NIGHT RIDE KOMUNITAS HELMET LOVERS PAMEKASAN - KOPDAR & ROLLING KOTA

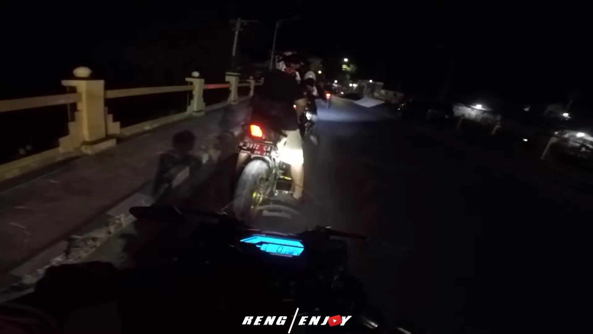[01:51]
oke guys, selamat datang kembali di channel Leng Enjoy. Nah jadi aku hari ini mau NR lagi. Kita mau rolling. Ini tadi habis kopdar Helmet Lovers Pamekasan,
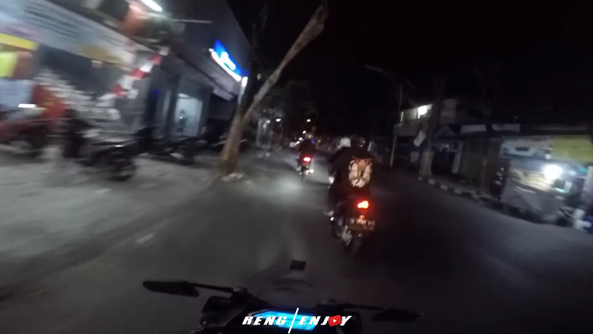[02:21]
temu kerong. Ini lumayan ya, banyak dah anak-anaknya yang datang, soalnya pada kangen semuanya katanya. Jadi ya gitu. Ada yang pakai R15, ada yang pakai CB Beat ME King Jupiter MX.